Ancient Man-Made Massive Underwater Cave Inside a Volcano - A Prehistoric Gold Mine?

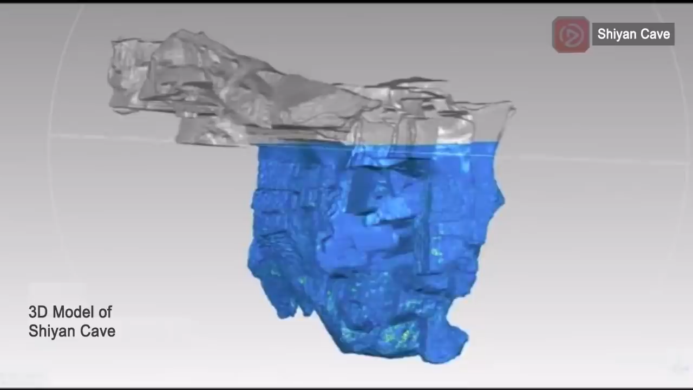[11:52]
The complicated layout has me thinking the cave was not originally excavated as a quarry.